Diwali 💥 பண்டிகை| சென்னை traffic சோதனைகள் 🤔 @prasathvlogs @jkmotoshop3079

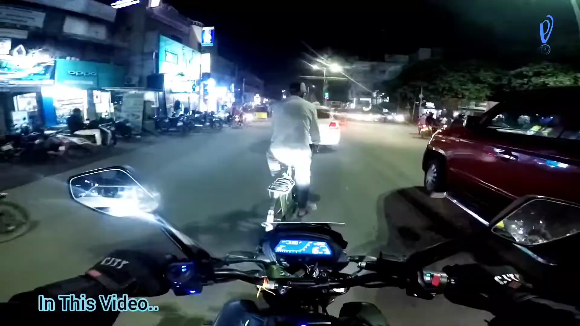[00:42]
அண்ணன் வேற உள்ள பூந்து போறாப்ல. டேய், எதுவுமே பண்ணாம திரும்பிட்டா அதுனா என்ன?
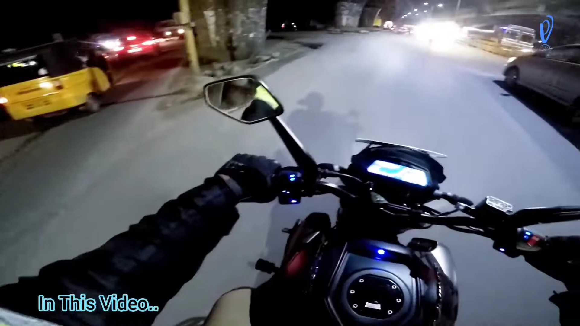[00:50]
திடீர்னு பார்த்தா உள்ள இருந்து மைக்கு ஒயர்லாம் காத்துல அடிச்சு இழுத்துன்னு போயிடுச்சு. தெருதந்தல ஒரு மாதிரி அணிவகுப்பா போறாங்க பாருங்க. அந்த லாஸ்ட்ல தான் பூந்தமல்லி வருது.
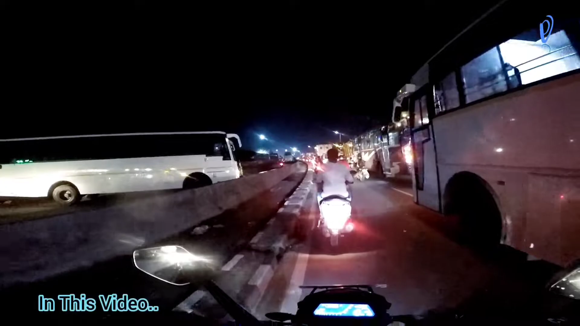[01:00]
வழி தாராளமாக போனேன். அதை நான் சொன்ன பார்த்தீங்களா, லெஃப்ட் சைடு போகக்கூடாதுன்றது.
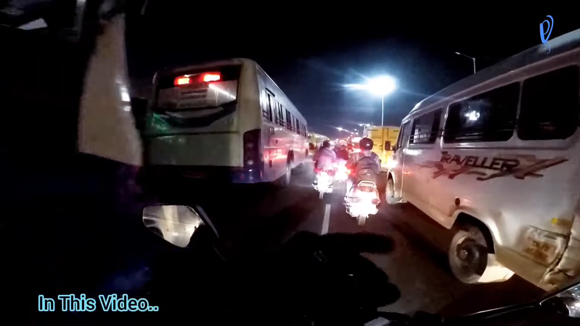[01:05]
ஏன்னா லெஃப்ட் சைடு எல்லா பஸ்ஸுமே நிற்கும், நம்ம ரைட் சைடு பிடிச்சோம்னா அப்படியே ஜெயம்னு போயிடலாம்.
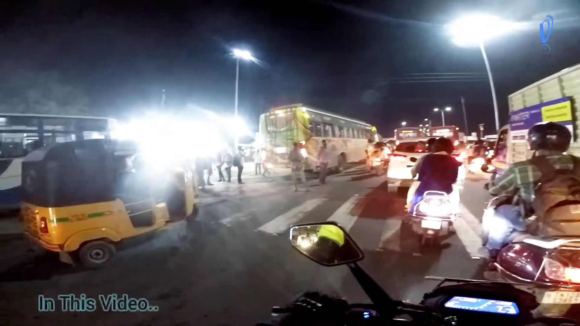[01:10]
பாருங்க எவ்வளோ கூட்டம், தீபாவளி முன்னிட்டு சரியான கூட்டம்.
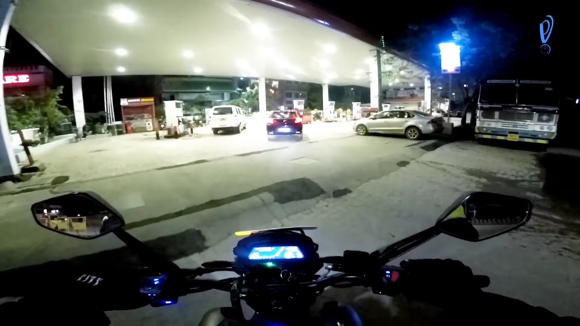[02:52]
ஆ, இங்கே காற்று பிடிக்கிறாங்க, நேராக விட்டுருவான்.
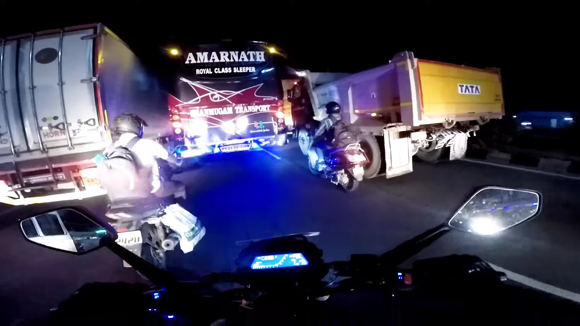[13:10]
எனக்கு ஏதாவது சின்ன கேப் கிடைச்சா நான் நுழைஞ்சிடுவேன், ஏன்னா லெஃப்ட் சைடில் போகிறது சேஃபே கிடையாது.
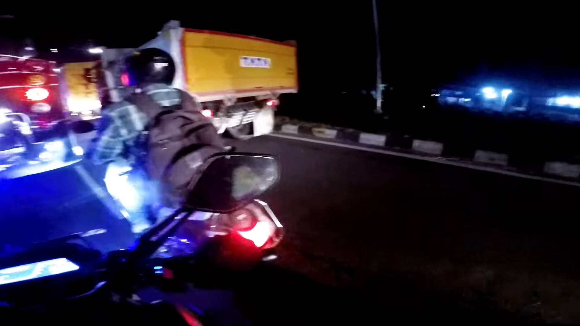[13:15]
அப்படியே அணைச்சிடுவாங்க. ஓகே, ஐ காட் த செக்ஷன். நைஸ் மூவ்.
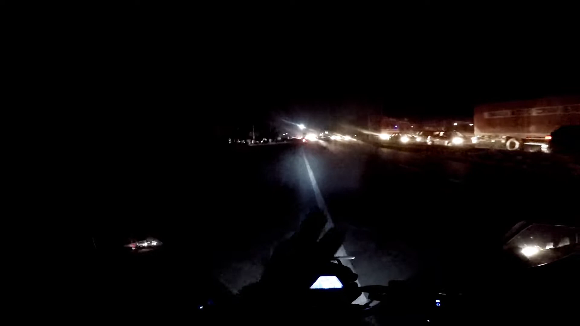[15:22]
ஸோ செம்ம வாஸ்ட்டாக இருக்குது ரோடு. ஸோ நம்ம வந்து ஆனால் அங்கங்கே இன்னும் முடியல, கண்ண முடியலும் பறக்காதீங்க. திடீர்னு ஒரு இடத்துல வந்து டேக் டைவர்ஷன் போட்டு பேர்கேட்லாம் வச்சுருப்பாங்க, அவ்வளோதான்.
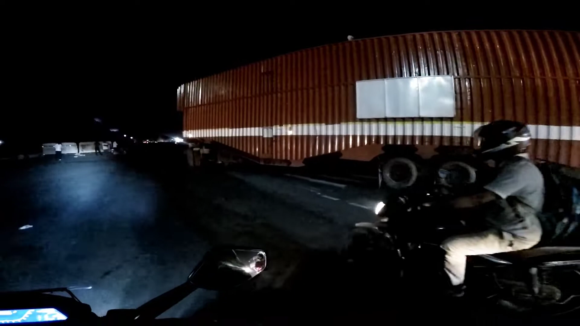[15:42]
அவ்வளோ பேர வண்டி உள்ள திரும்புச்சு, எல்லாம் ஸ்டண்டாக நின்ட்டாங்க பின்னாடி டிராஃபிக்ல.
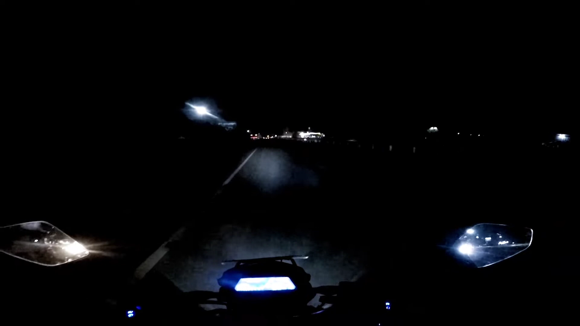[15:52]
மாறு மக்களே, நீங்கள் ஆவலுடன் காத்து கொண்டிருந்த
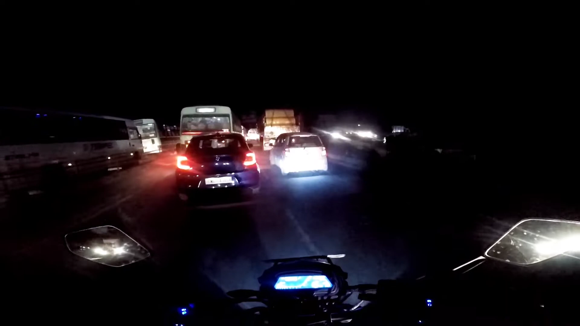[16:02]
டாமினா சர்க்கஸ் இதோ உங்களுக்காக.
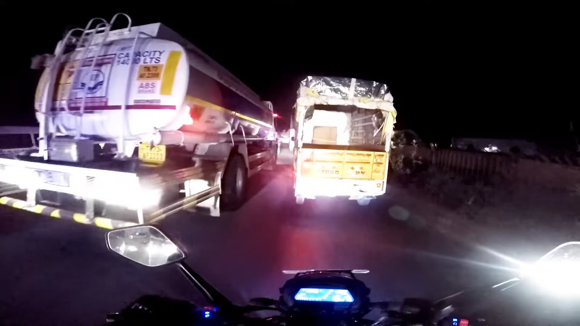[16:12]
ஆரம்பித்து விட்டது டிராஃபிக், அதில் பூந்து போக போகிறான் இந்த டாமி.
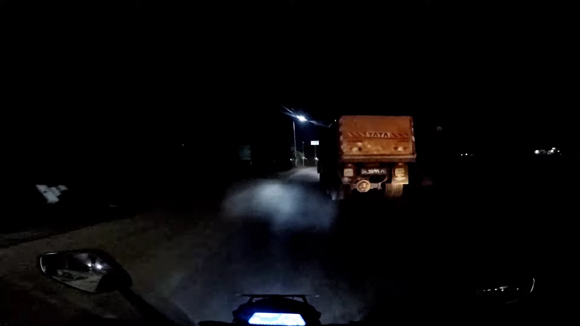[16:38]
இதோ ஷிப்காட் இருக்கு இல்லையா மேலே, இந்த ஷிப்காட்டுக்கு டேக் டெவிஷன் எடுத்து ஒரு லெஃப்டில் ஒரு பெரிய ரோடு ஒன்று போகுது.
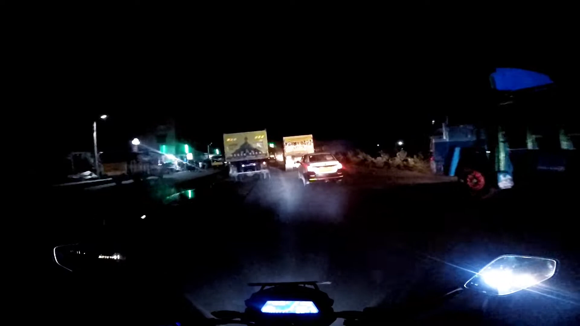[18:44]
போறேன், மூச்சு விட கூட முடியாத அளவுக்கு டிராஃபிக், அட நசுக்கிறீங்களா டே, உள்ள பூந்து பூந்து வரணும்டா. எப்படா ஏங்க, சர்வீஸ் ரோடு பிரிக்கிறன்ற பேரில் டிராஃபிக்கு ஸ்ரீபெரும்புத்தூரில் கிளியர் பண்ணி விட்டாங்க,
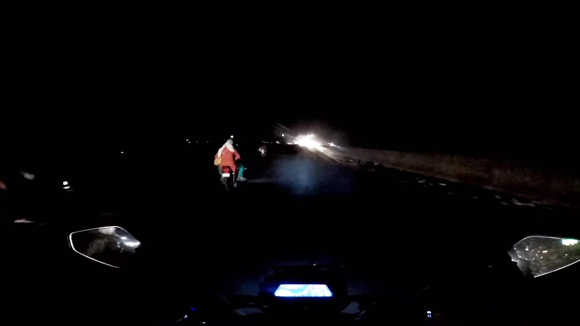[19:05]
ஆனால் எல்லா சர்வீஸ் ரோட்லையுமே வந்து செம்ம டிராஃபிக் ஆகுது.